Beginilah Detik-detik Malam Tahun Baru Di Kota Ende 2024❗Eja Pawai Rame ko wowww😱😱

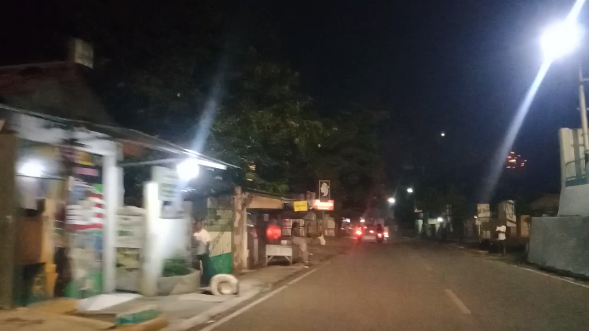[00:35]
kita menikmati malam tahun baru di kota hindi selamat tahun baru 2024 dari cinal hindi sudah tanggal 1 Januari 2024 di kota hindi begini malam tahun baru
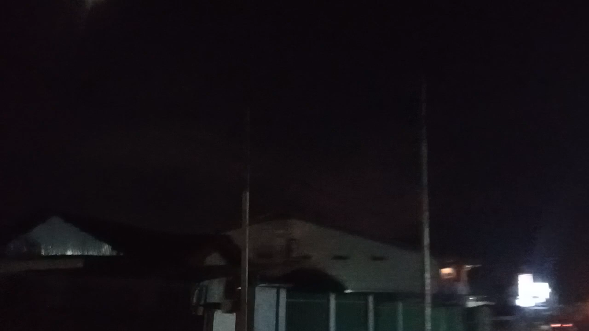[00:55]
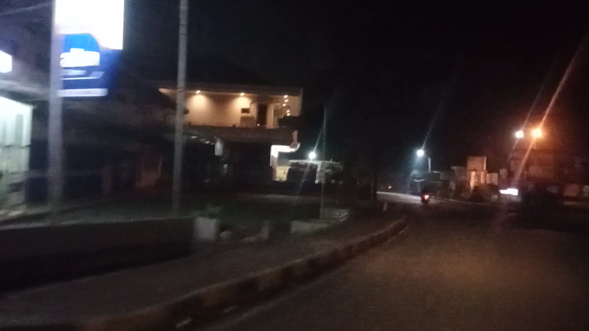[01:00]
ini di kota hindi bagaimana di kota-kota kalian instaksikan selamat tahun baru dari cinao tnd kita pergi ke simpang 5 kota hindi beginilah lokasi simpang 5 sekarang ini perjalanan
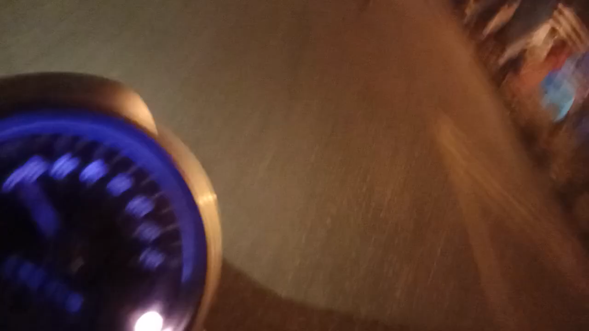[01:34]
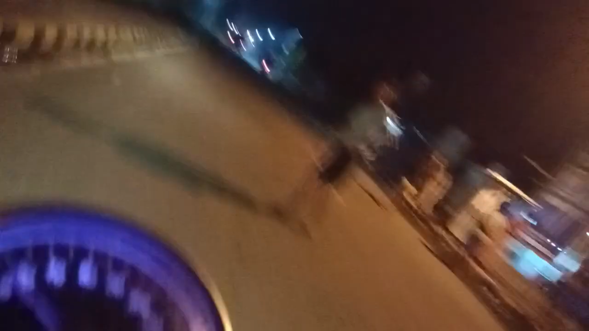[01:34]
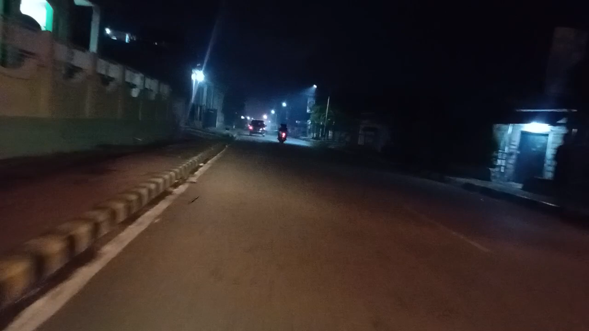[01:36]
kita pergi ke tempat terangan kita pergi ke tempat terangan
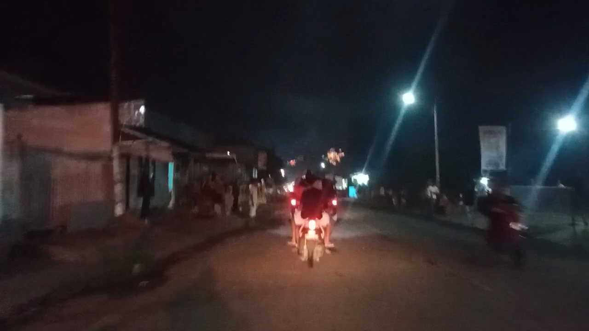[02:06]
kelima tahun baru ini Masih dari C8TD Masih terus guys malam hari
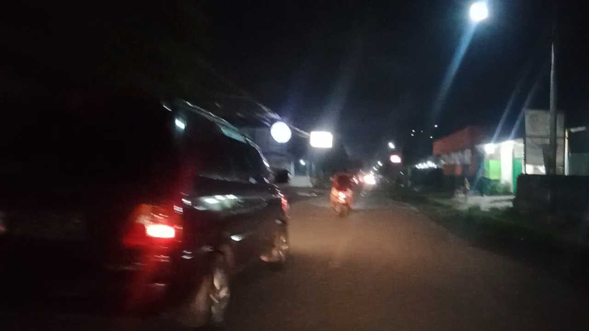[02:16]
Nikmatikan api 2024 tahun barunya sangat ceter sekali Malam Tahun Baru Kita beri kesimpangan Mana di daerah simpeng ini sekarang ini Kita saksikan painan malam tahun baru
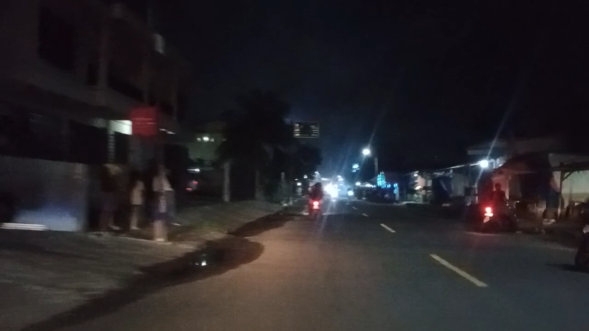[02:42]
Pauwi teman-teman Ada pauwi malam tahun baru
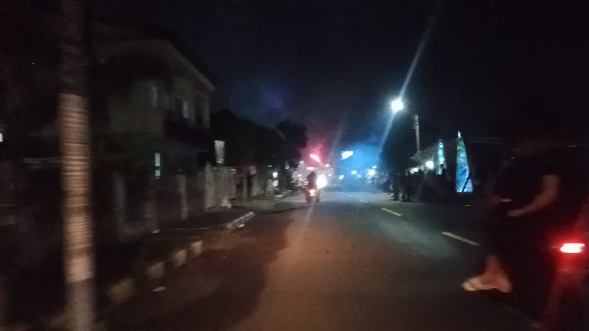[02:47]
Pauwi simpeng ini
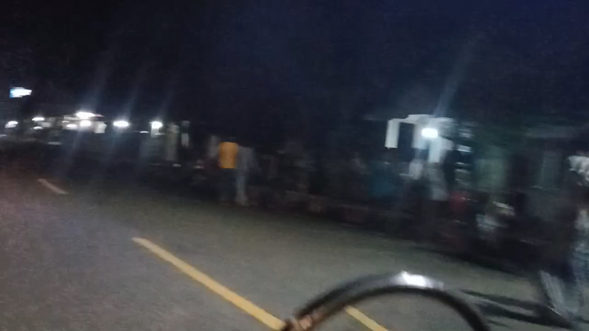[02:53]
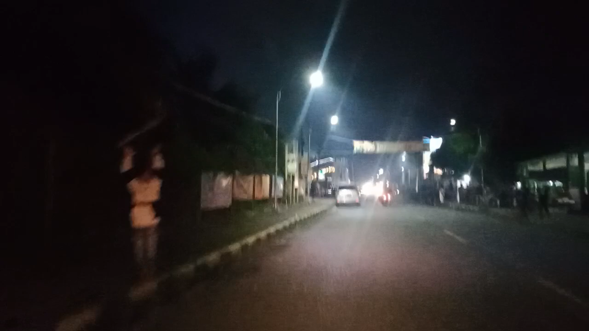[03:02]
Ini dari simpeng lima Mengatur suasana tahun baru simpeng lima guys
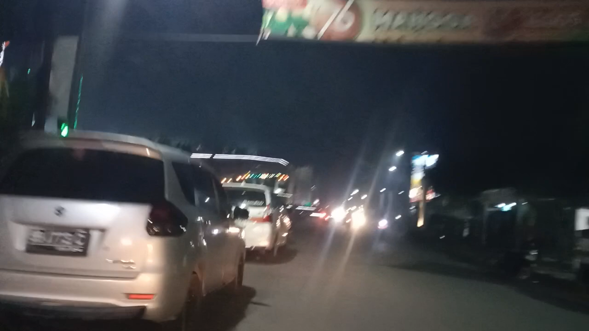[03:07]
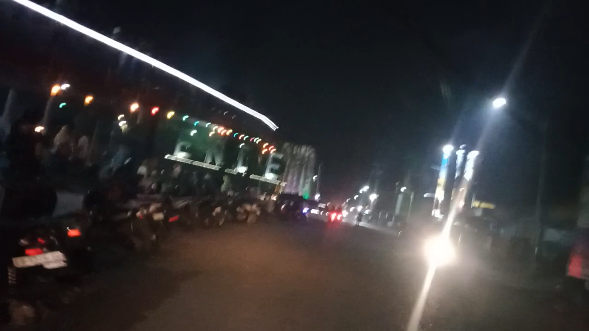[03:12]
Di simpeng lima Contohnya Flores Rusa Tenggara Timur guys